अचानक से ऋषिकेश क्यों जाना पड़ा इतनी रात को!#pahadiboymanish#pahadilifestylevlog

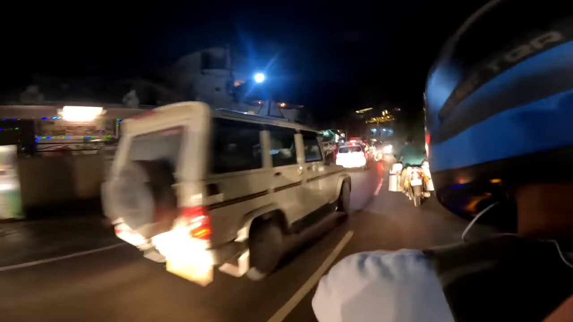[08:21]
कि कि अब हम पॉंचे हैं तपोवन बहुत जब ट्राफिक देखने को मिल रहा है अप लोग भी देख सकते हैं
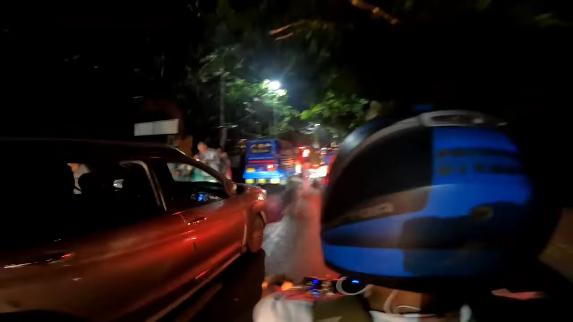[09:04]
तो दो डाइज जो ट्राफिक हमें मिला है तब फोन से जस पीसे और अभी हम राम जूला पहुंच चुके और अभी तक ट्राफिक
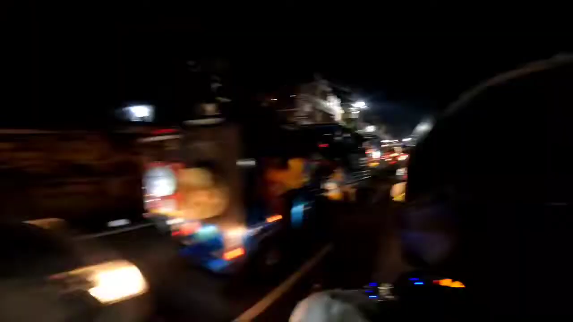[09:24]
और गाइज अभी हम पहुंचे है केलाज गेड़ को यहां तक भी हमें ट्राफिक मिली राए भी तक तो आज
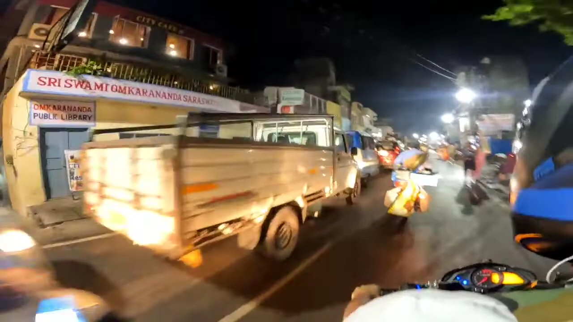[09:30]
पता नहीं किस वेसे तो विकेंड में इतना ट्राफिक तो नहीं होना
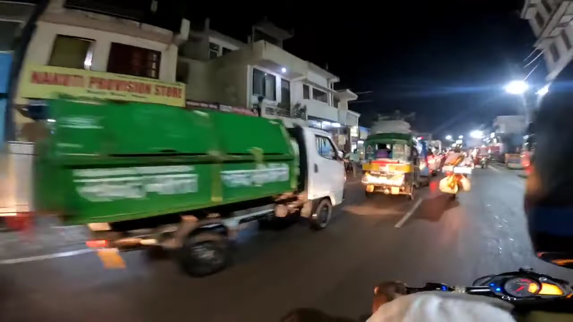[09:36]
चीह है बहुत ही ज्यादा लंबा ट्राफिक लगा हुआ है कि